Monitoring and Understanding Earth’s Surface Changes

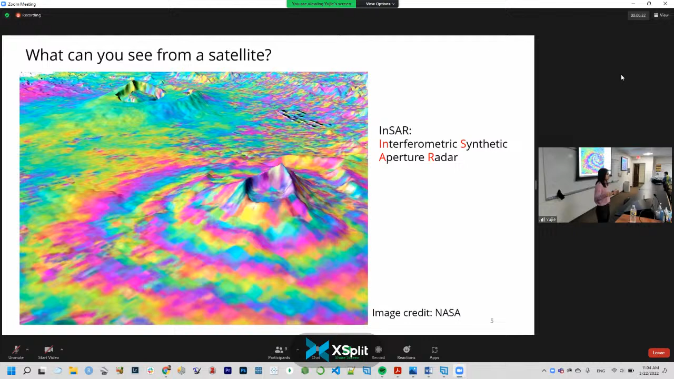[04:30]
operates on a much longer wavelength and as a result of that you have to redefine what is brightness and what is color in order to understand what the star image is sar is an active data collection active means that it produces its own energy
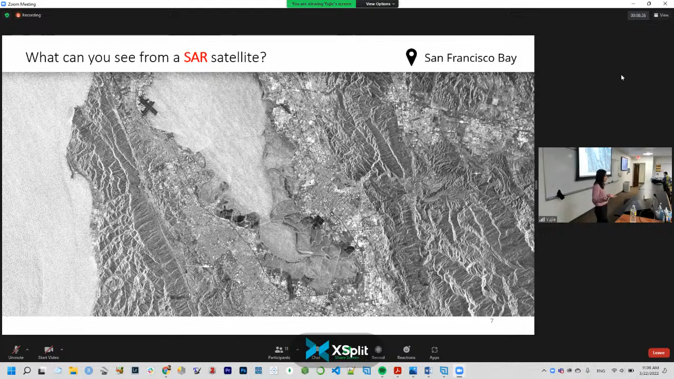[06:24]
by the same logic water bodies usually appear dark as you can see a few pockets of water here and there but the ocean actually looks quite bright in this figure and that is because the image is probably taken on a windy day just based on amplitude alone there is a lot of applications for example glacier tracking tracking oil and oil spills or mapping wetlands etc however amplitude is just one of the two channels of information that we record the other space what face measures is the distance between the satellite and target however because each ground pixel contains thousands of
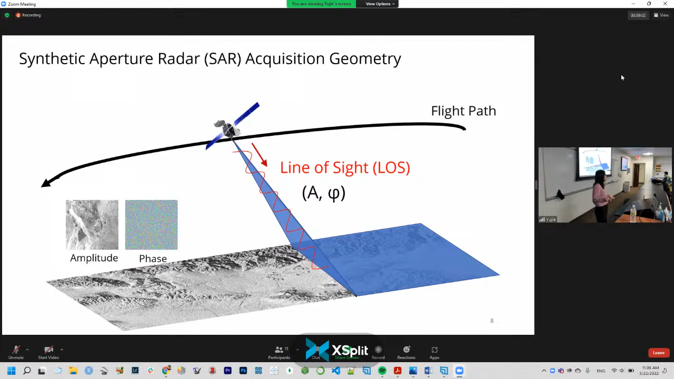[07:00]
scatterers and they're all randomly distributed so the information from a single star face image does not tell you much it's just white noise but when you have at least two measurements made of the same target it will enable an analysis called interferometry
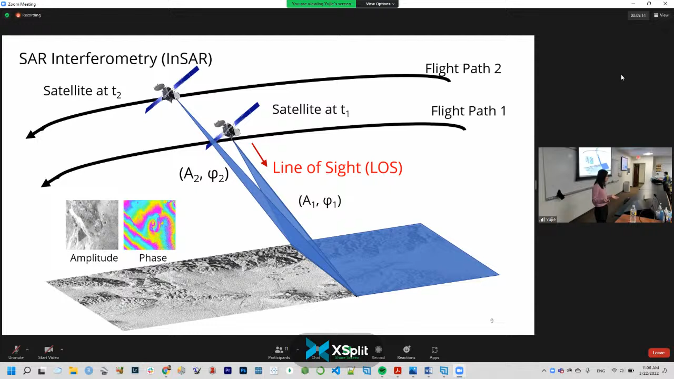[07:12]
and insert measures is the difference in face measurements and that is the color in inside surface measurements and a first application of inside is to map the world's topography